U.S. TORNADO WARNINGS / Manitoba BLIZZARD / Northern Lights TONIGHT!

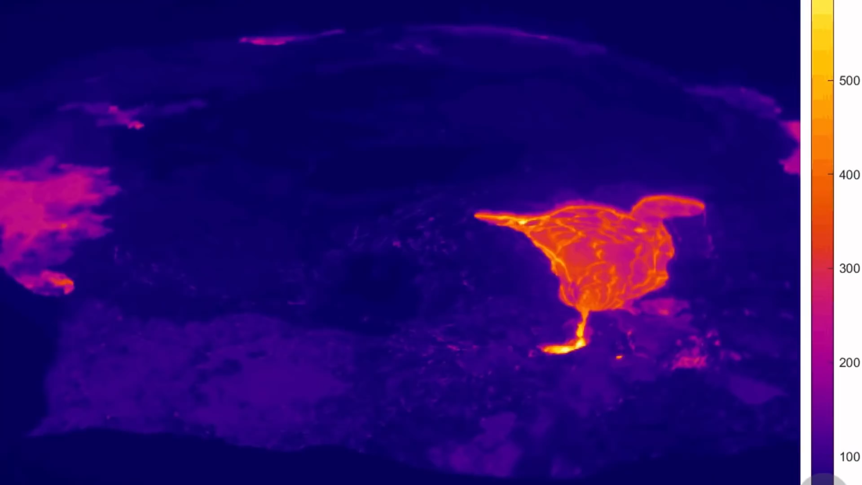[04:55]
A quick look at the caldera and its activity. A couple pools.